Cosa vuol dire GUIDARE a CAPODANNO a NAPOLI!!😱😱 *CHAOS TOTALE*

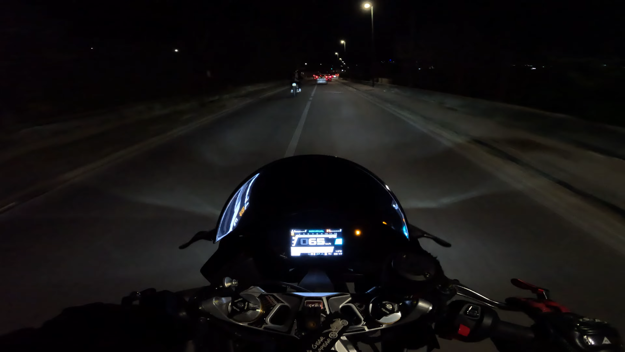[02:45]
Ma il furgone non lo sa che è contromano dove sta lui.
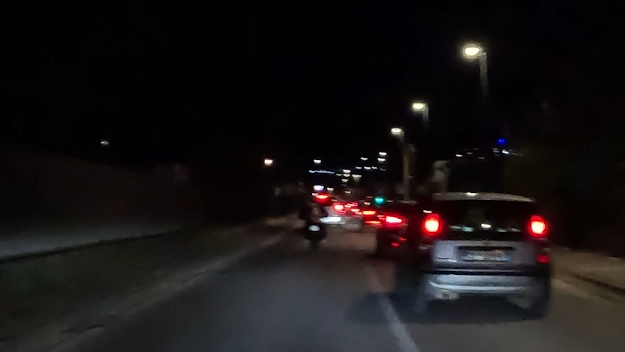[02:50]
Cioè, no, tutto il tempo contromano. Il bro non è a due corsie sta strada, è a una.
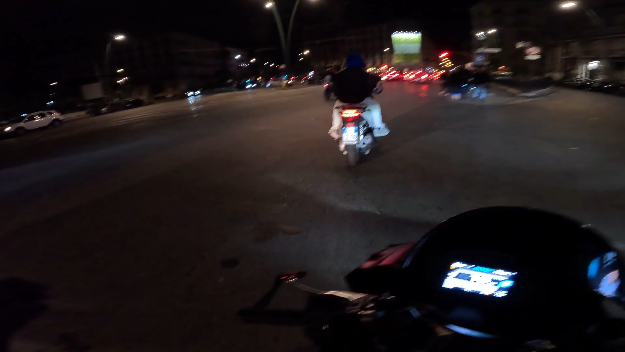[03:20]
Oh sì. E poi c'è lei. Guarda laggiù. Bello. Wow, che figo. E anche questo last ride of the year 2023 is gone. Quanto cazzo sono British. Il primo last ride of the year della RS660 Zero. Ciao Kovas.